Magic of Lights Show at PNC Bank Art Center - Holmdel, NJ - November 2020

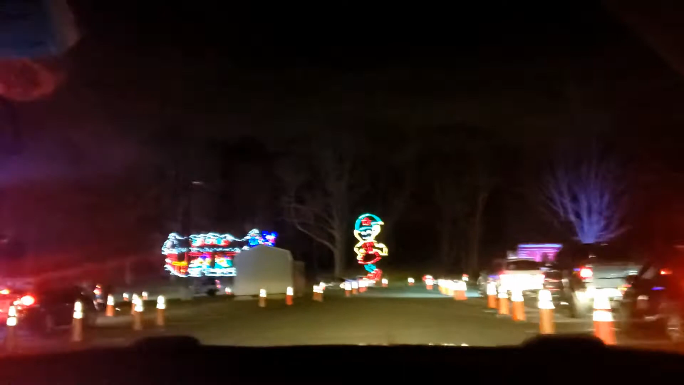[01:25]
Right there, mommy. I see it. I see the train over there. Okay, you see the train over there? Yeah.
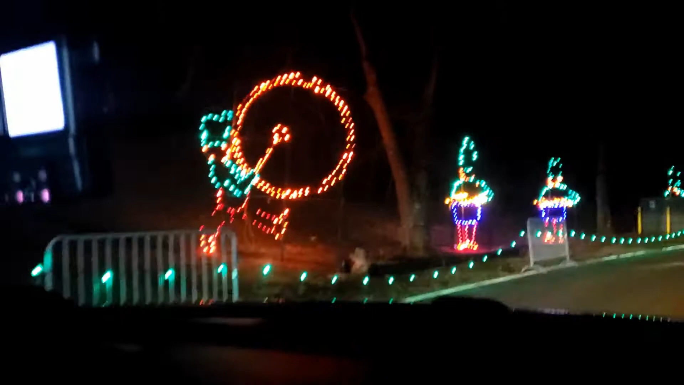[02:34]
Oh, okay. This is a bass drum. Yeah. And this is.
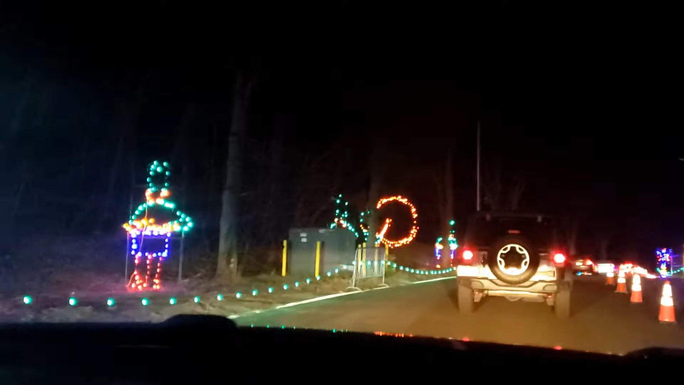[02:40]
Mm-hmm. Where's the car? Where's everybody there? Where's everybody there? Shaky, look, Mr. Potato Head. Whoa.
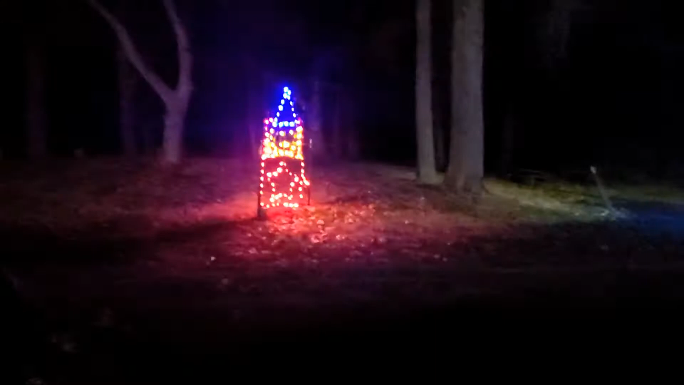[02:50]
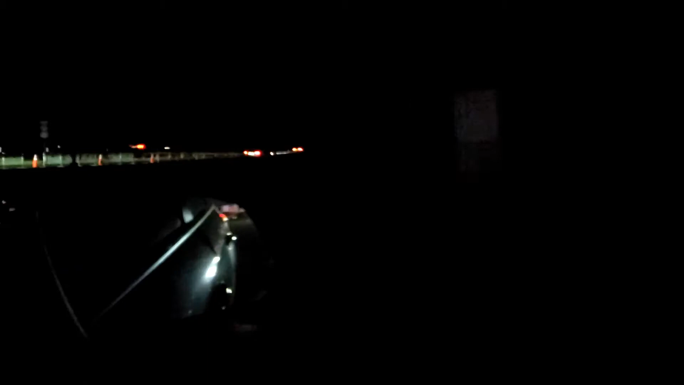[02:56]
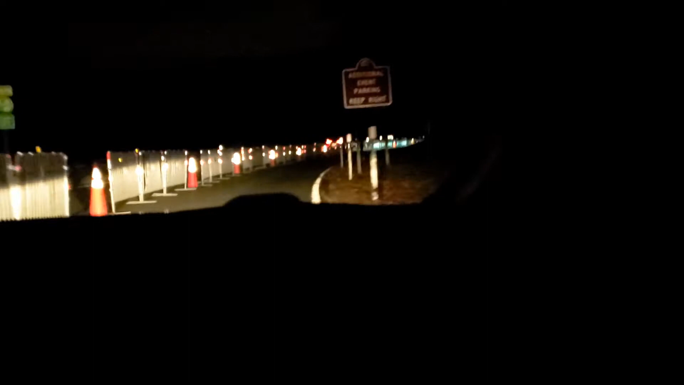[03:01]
Just entering. Yeah. See? That's it. We're just entering. Still a long way. Already giving up. I wish I was allowed to go this way. Mm-hmm. Yeah, you're just going this way.
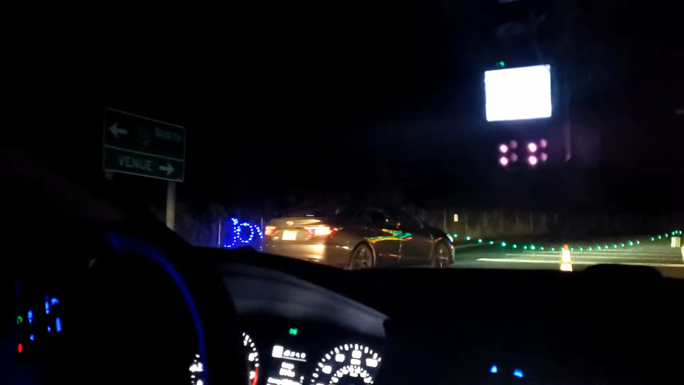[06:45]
Joyous Noel. What's this? For Nora. What's this? I don't even know what it's called. That's for Hanukkah. Yeah. Stop. Is that Santa Claus? Oh, I thought it was Santa. That's that statue, like, some kind of like, the stone statue? Yeah, just the head.
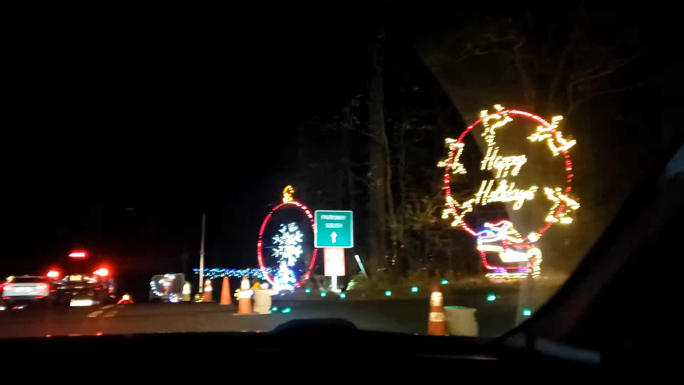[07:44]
Santa is right there. He got your gift, Jakey. He's right there. You want to go get it? Oh, Jakey, look. Looks like... What's oh, don't... I'm sorry. Those are icicles. Icicles.
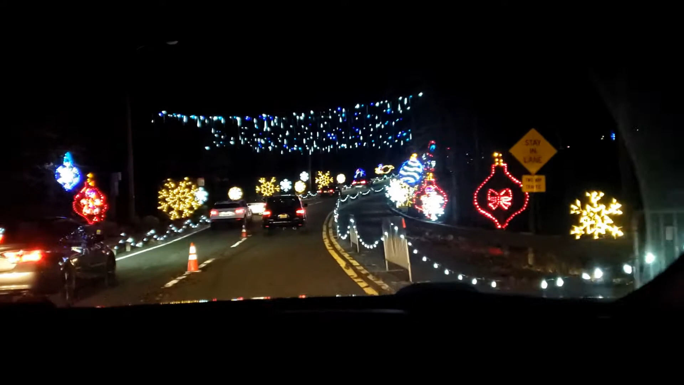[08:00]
Icicles. You see the top, Jakey? It looks cool, right? Yeah. It's right there. Yeah, do you see the dripping of the icicles? You see the top, Jakey? Yeah. It's cool. Cool. Look at their wrist. You like it, Jay? Yeah. What does it say over there? It says chillin'. Chillin'. Look at theirs. Yeah. Snowman. You see snowman, baby? Right there. Yeah. Is that some kind of animal?
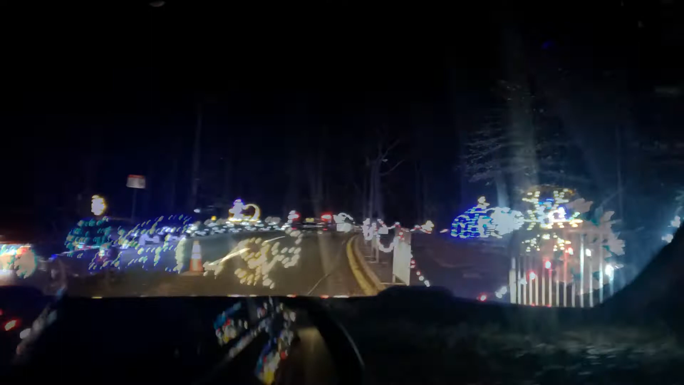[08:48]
It's a penguin. This one? It's a bear. Oh, Jakey, is this the one you were talking about? The igloo? Oh, igloo, Jakey.
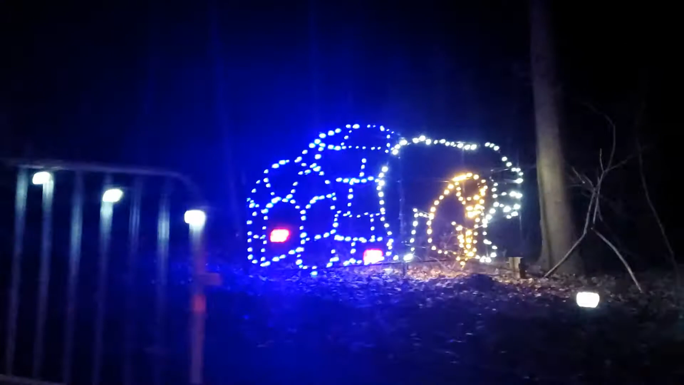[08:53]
Yeah. And there's someone, another one over there. What should we say another one? It's an igloo.
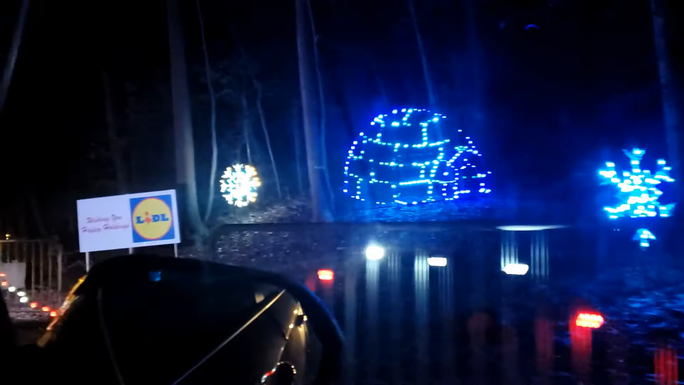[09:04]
It's like an ice house. Yeah. It has to be out of ice. Mm-hmm. You can sleep in there. Jakey, look, a lot of reindeers. On the top, you see, Jakey? And then we're out. And then we're out. I hope not. We went like really long. You want it to be done already? Oh, this is nice. Mm-hmm. It's nice. Jakey, we're about to enter the tunnel.
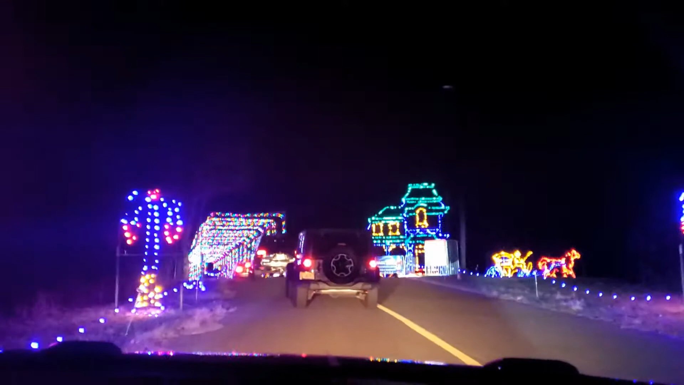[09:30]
The tunnel of lights. Jakey, you see it? What is this? Oh, look at that. It's pretty. Look. What is it? There's a house. Whoa.
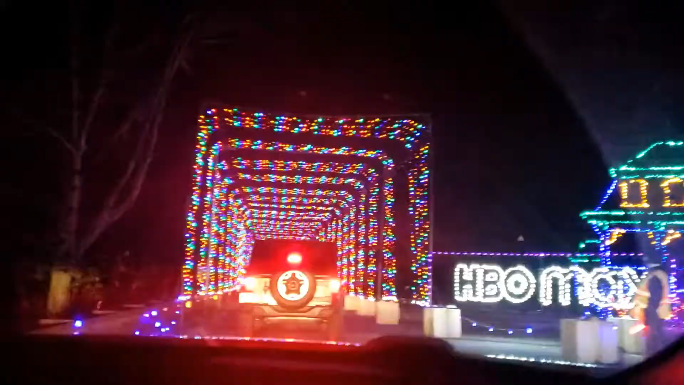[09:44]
Yeah, the tunnel of lights. We're in the look.
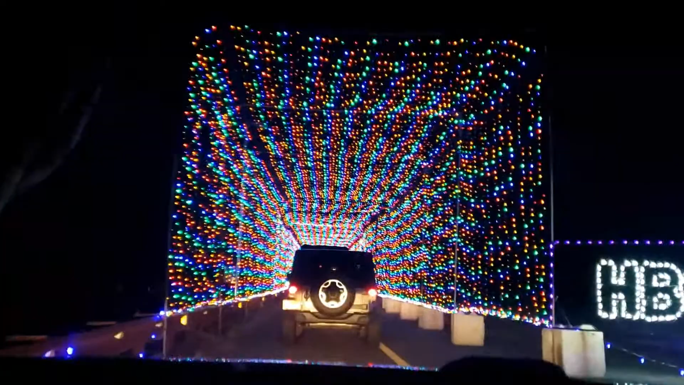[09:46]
Tunnel of lights, Jake. Yeah. Look. Whoa. Oh,
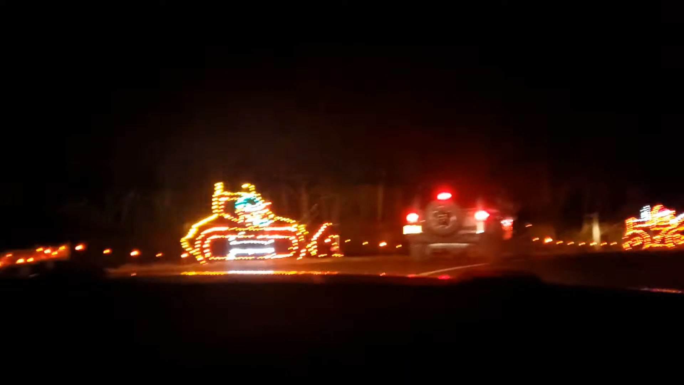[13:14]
Bulldozer here, right here, Jake. Bulldozer. And then cement truck. Cement truck, Jake. Cement truck. Where's the bulldozer? It's here, this one. This one, Jake. To your left.